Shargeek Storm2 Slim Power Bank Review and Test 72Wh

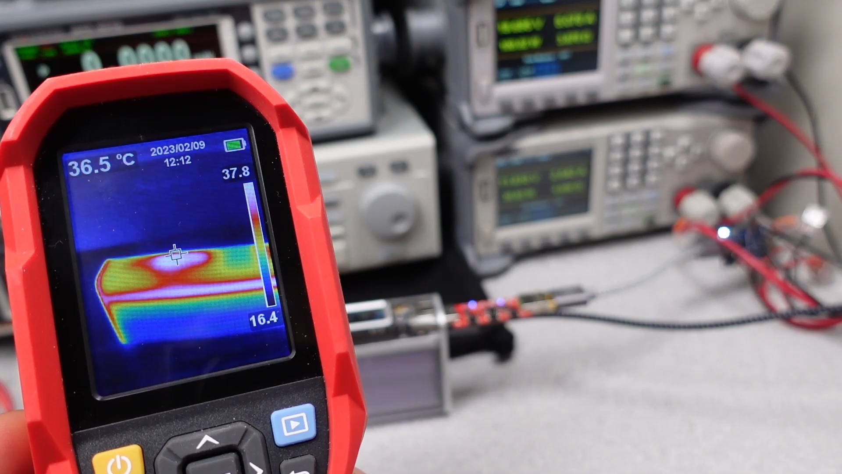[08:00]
On screen: spot 36.5°C
The thermals on this power bank during both charging and discharging were unstable and continuously climbed. The unit casing continued to get hotter even after overheating. Around 53 degrees C while charging and 60 degrees C while discharging, and the case never got to the internal reported temperatures. For a battery, I would call this hot and warmer than other power banks.
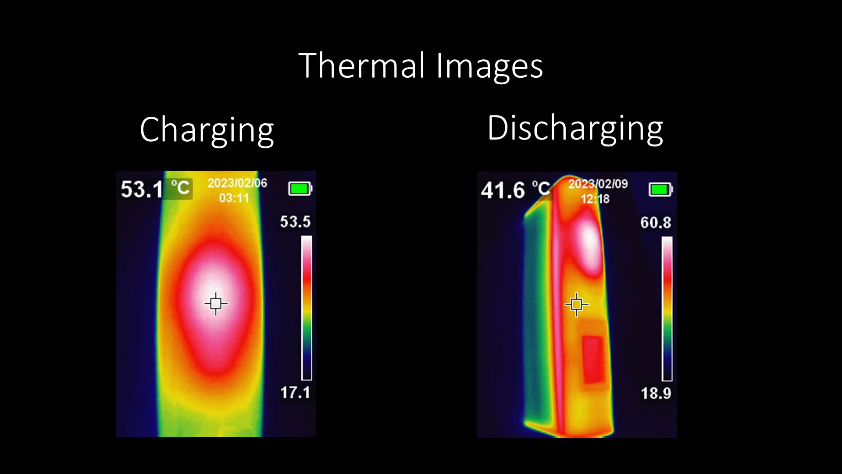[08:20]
In this case, the battery cells get too hot and the electronics get too hot anywhere over 40 watts of capacity. This even overheated during the 65 watt charging cycle.